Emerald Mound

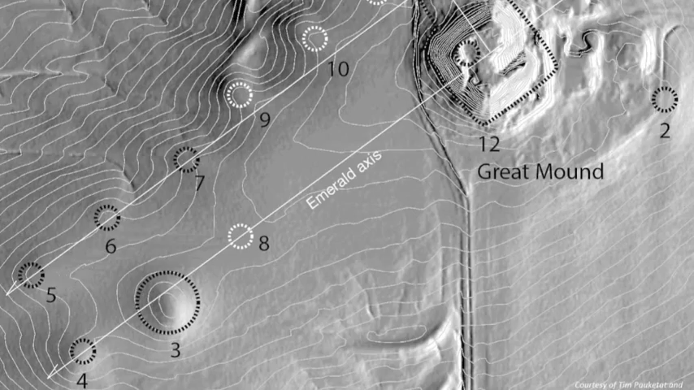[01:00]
We now know 12, including one large platform mound that looks a lot like Monk's Mound at Cahokia.